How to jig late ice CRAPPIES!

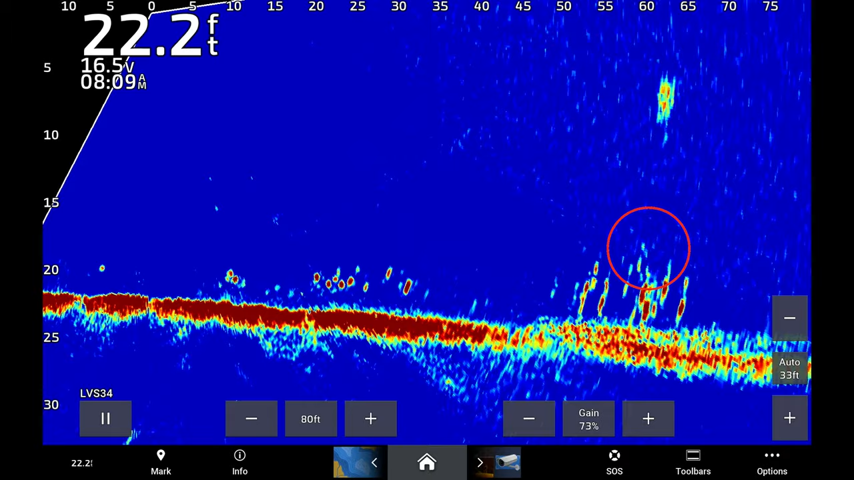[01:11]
On screen: depth 22.2 ft
This is crazy. Okay, so we know there's fish all over us still, right?
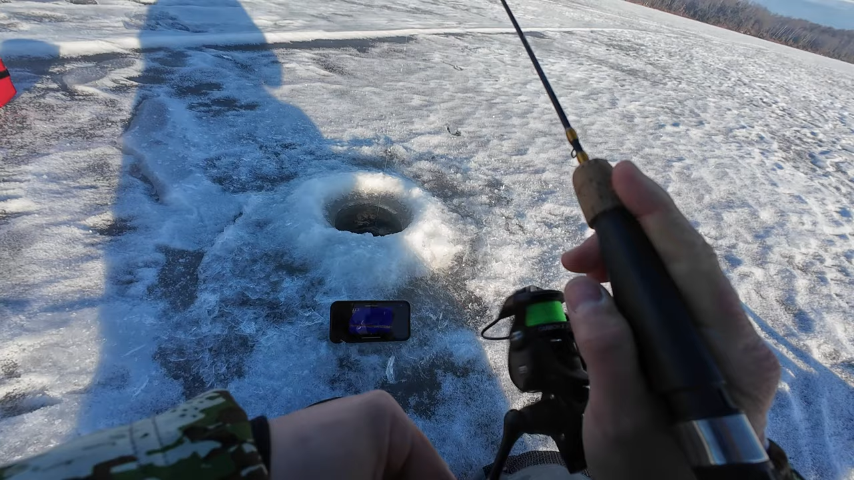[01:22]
Alright, I'm going to drill a little closer and try to get on them big marks.
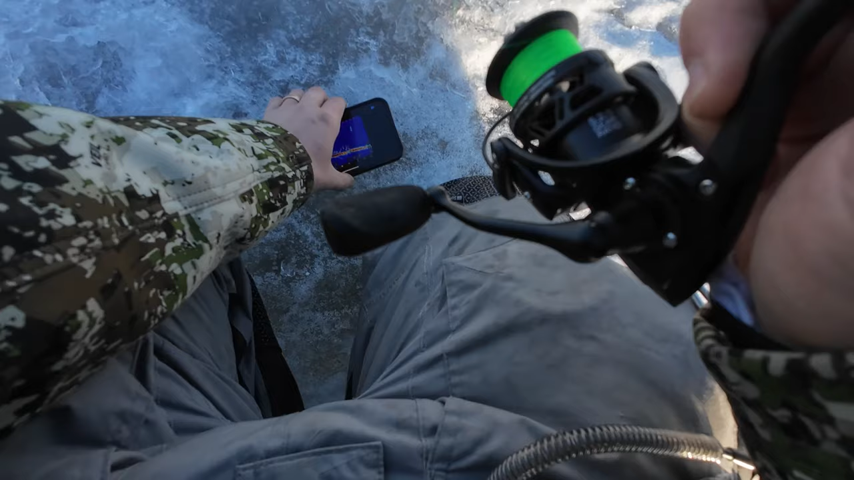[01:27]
The question is are they going to eat? Oh my goodness, look at me dropping into them.
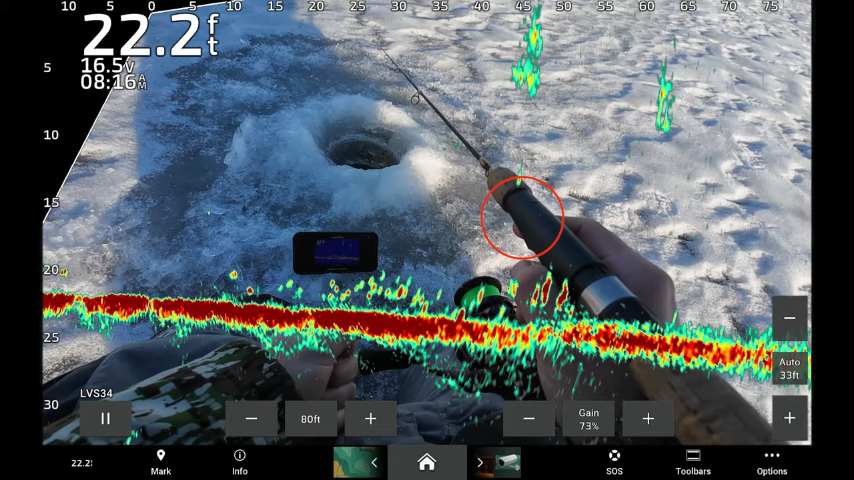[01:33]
On screen: depth 22.2 ft
This is insane. If this works, this is just going to be dumb. I don't know, guys. Electrics, right? Oh, look at this one. Look at this one coming. Look at this one.
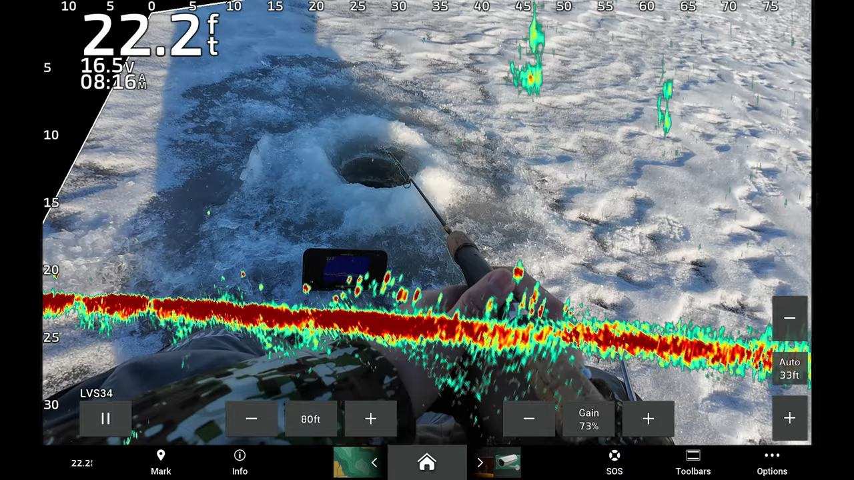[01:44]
On screen: depth 22.2 ft
Whacked them. Oh my goodness.
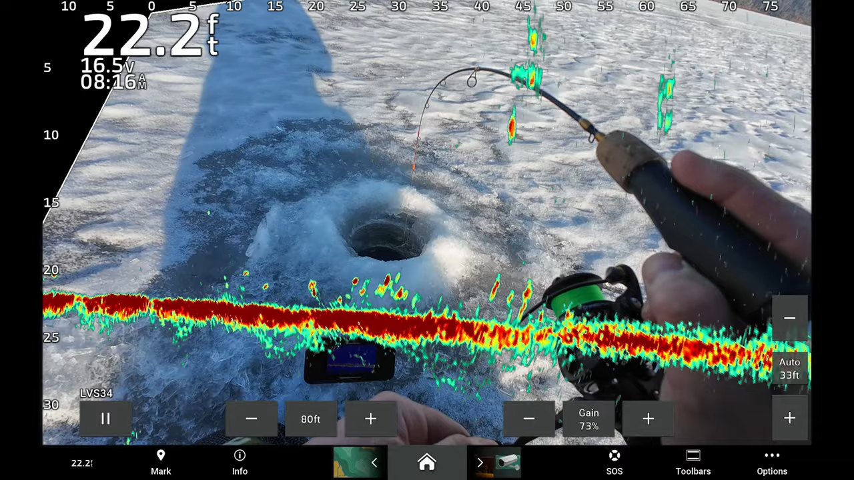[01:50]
On screen: depth 22.2 ft
That did not just happen. What do we got? Oh, slab.
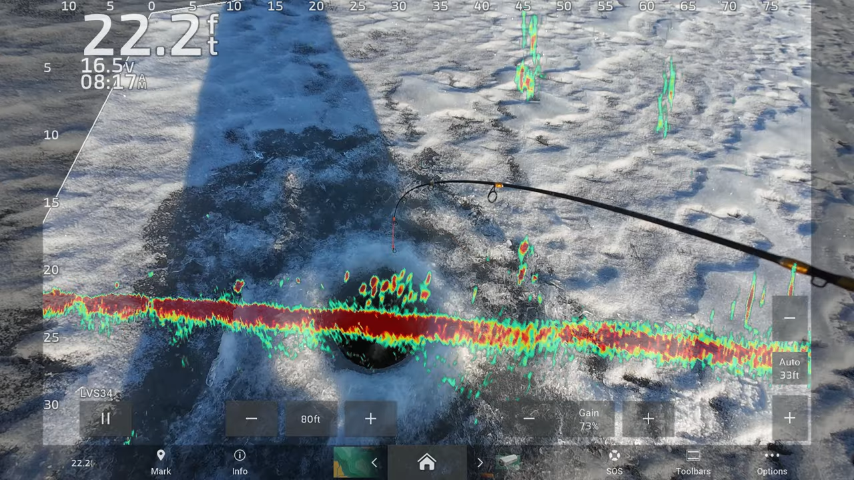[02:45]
On screen: depth 22.2 ft
It's still here. There he is. Oh, that one hit it really good. About the same, maybe a little bit bigger. Yeah, about the same. So I'm on a mission to find giants today. Not giants, but hopefully bigger than these little guys.
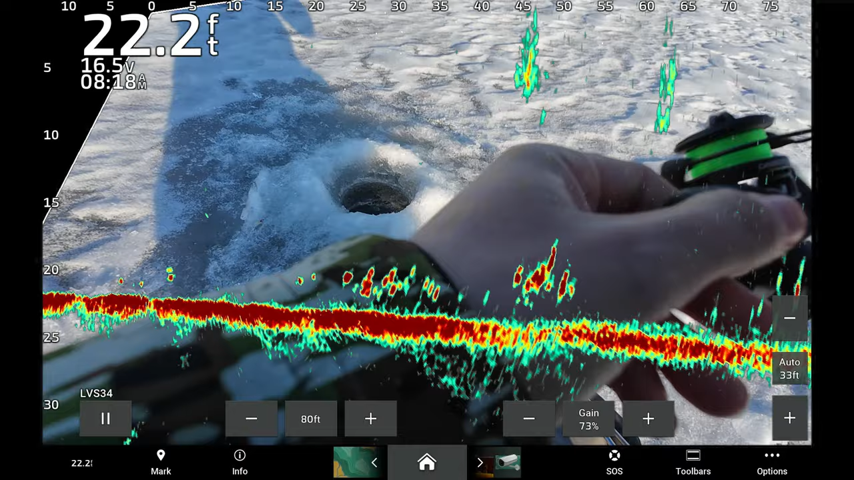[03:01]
On screen: depth 22.2 ft
We got some big ones. Looks like some big ones below us.
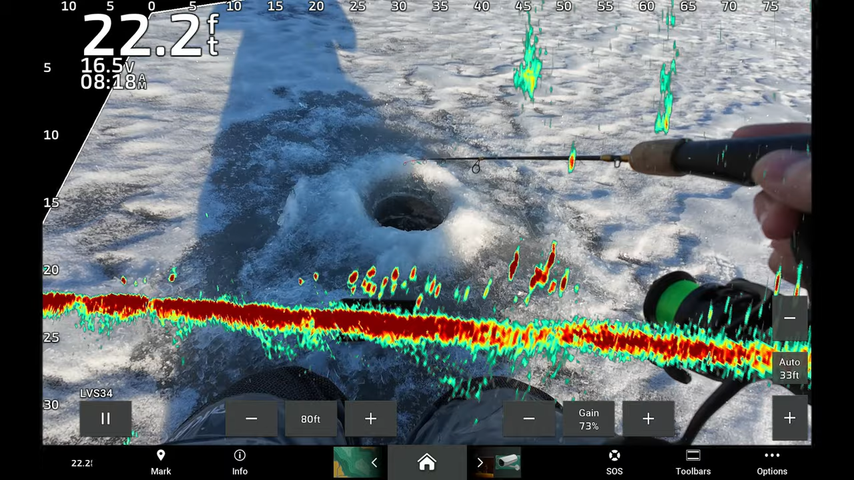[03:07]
On screen: depth 22.2 ft
Oh my goodness, they're all over it.
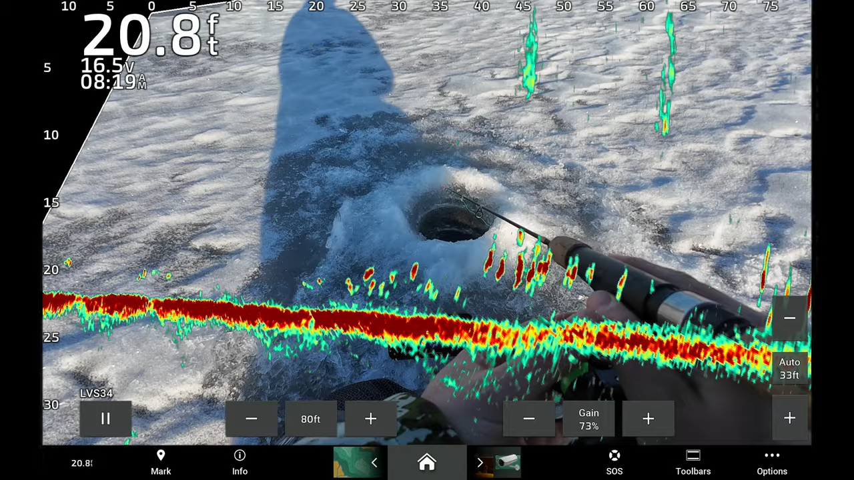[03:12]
On screen: depth 20.8 ft
Oh my goodness.
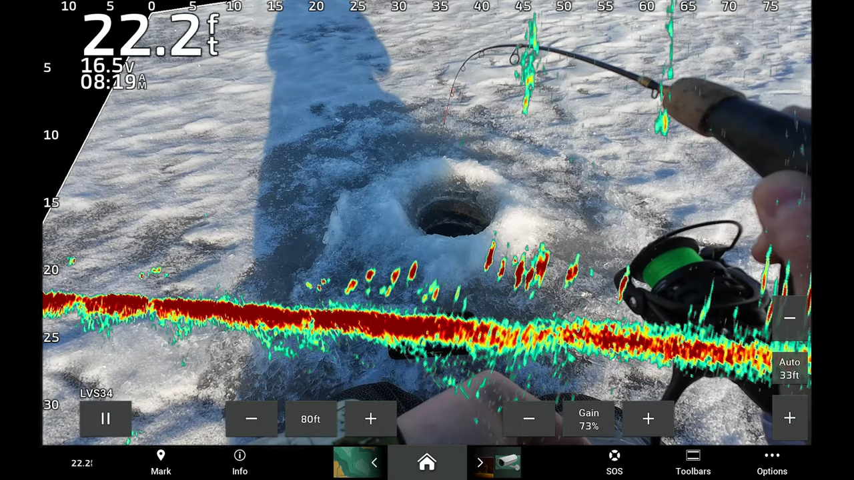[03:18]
On screen: depth 22.2 ft
Oh. Biggest one yet? Yeah. About the same.
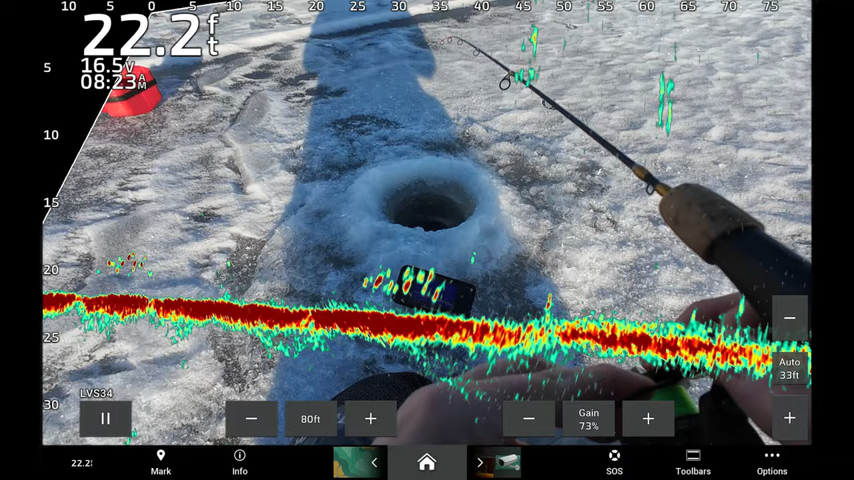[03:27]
On screen: depth 22.2 ft
Or not. They don't like it. They disappeared just like that. So, let's keep moving. Played around with some little guys. Let's find the big ones. They're in here. We just gotta find them.